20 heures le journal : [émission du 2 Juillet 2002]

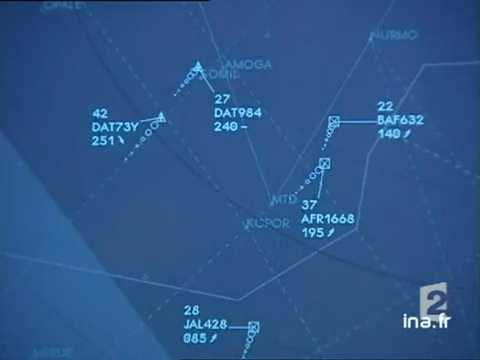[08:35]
Si ce scénario se produit, une alerte rouge s'affiche sur les radars pour trouver une parade en une dizaine de minutes, des croisements au risque pour les contrôleurs.
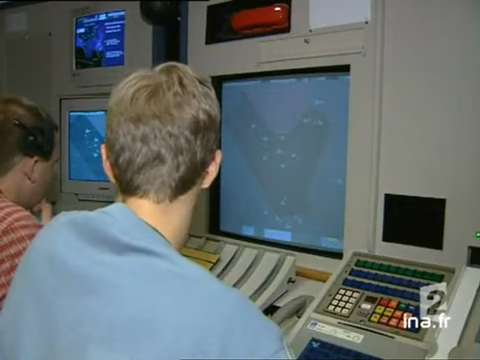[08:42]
Il y a une telle densité de trafic en Europe et le trafic en plus